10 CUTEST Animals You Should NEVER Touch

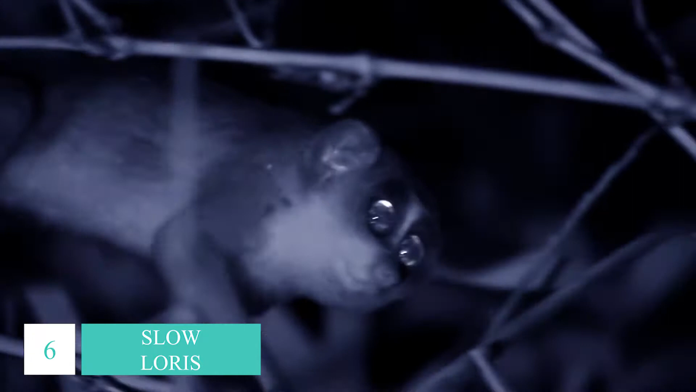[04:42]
This nocturnal monkey lives in trees and uses all four legs to move around.